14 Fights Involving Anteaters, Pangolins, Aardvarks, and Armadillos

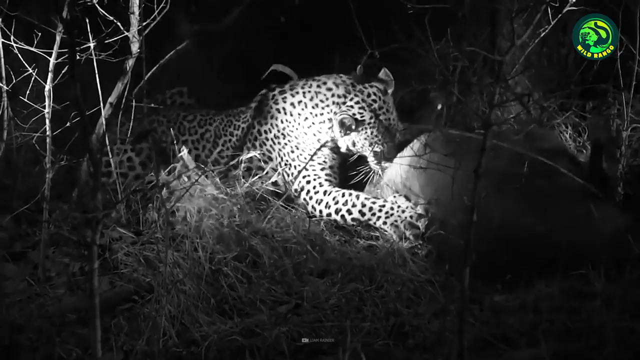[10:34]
This may well be the final moment in aardvark's life, as it can do nothing to resist the fiery leopard.
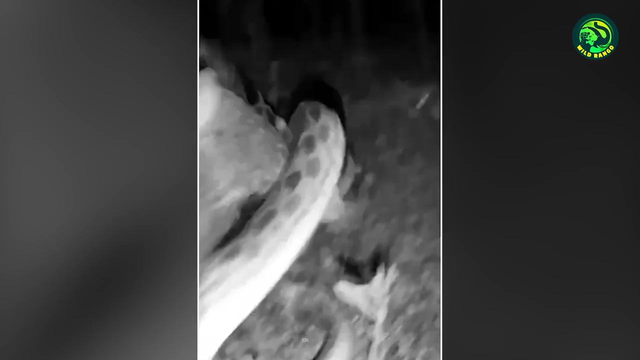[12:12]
This armadillo is trying to bite a snake. The snake wants to retaliate to this attack, but fails.